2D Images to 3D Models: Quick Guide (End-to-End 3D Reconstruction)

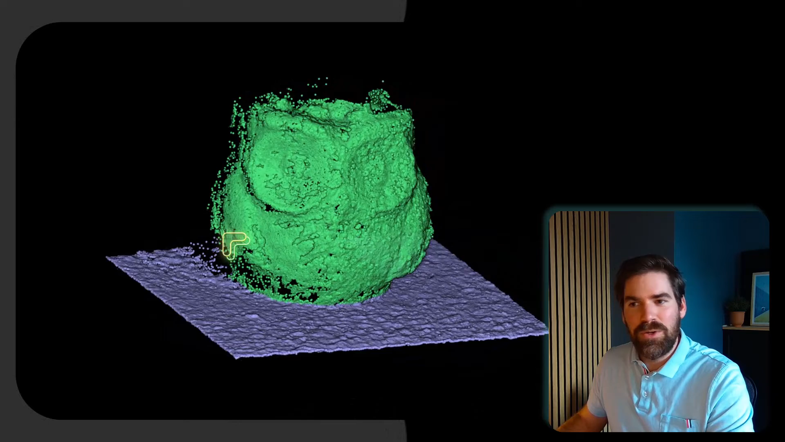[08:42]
of course as you can see it's really something that has a lot of defect at this stage it's perfectly normal i just wanted to show you how quickly you can spit out a 3d